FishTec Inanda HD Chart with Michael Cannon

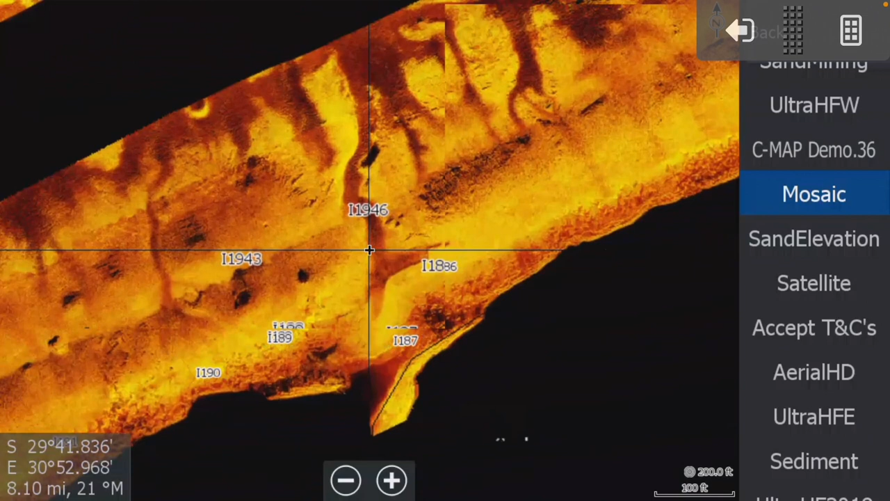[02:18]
nice as you can see there some interesting offshore stuff but they were right in the back of this cove here
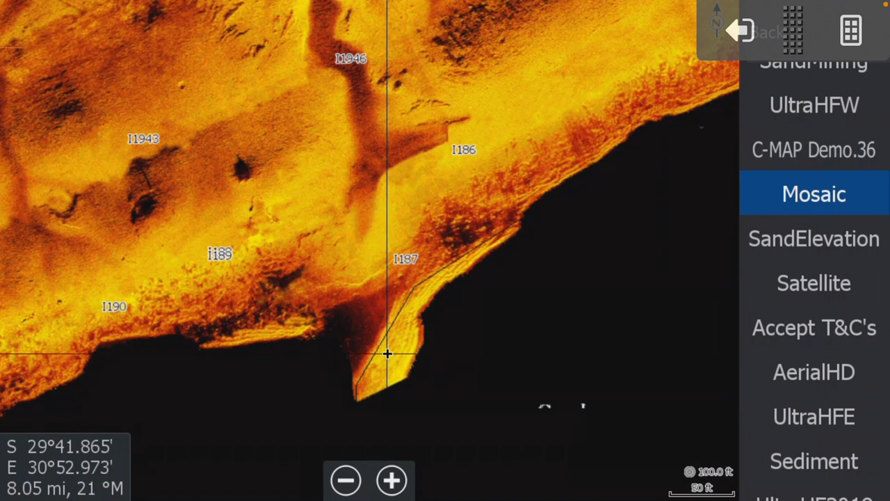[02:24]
and this wasn't much you know really exciting there if we go to the satellite you can see the contours come in the contours show there is definitely